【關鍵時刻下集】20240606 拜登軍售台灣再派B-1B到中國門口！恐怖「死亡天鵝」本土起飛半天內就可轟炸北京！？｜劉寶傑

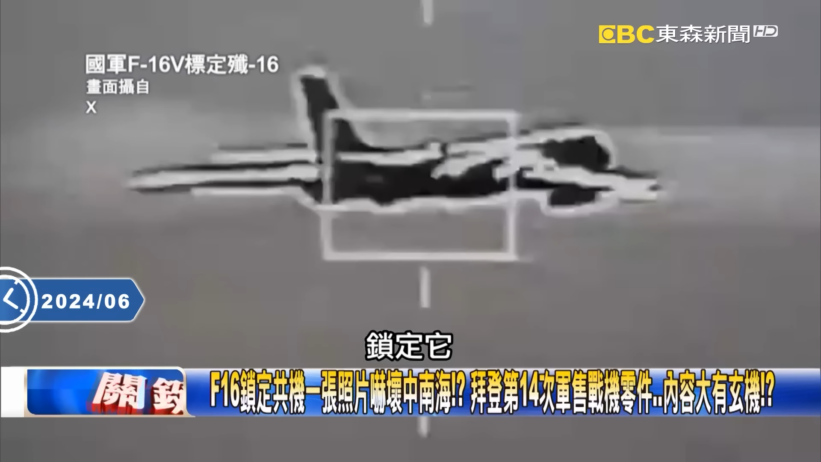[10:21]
夾艙鎖鎖定它用這個所謂的紅外線用這個雷射鎖定它的狀況好那除了這個之外來說
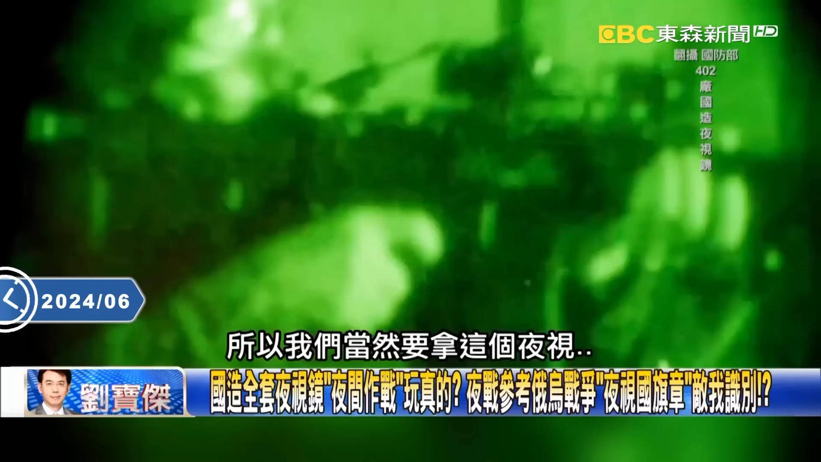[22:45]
視鏡真的看得到對 而且還有分兩種一種就是叫召用的比較爛叫TS-84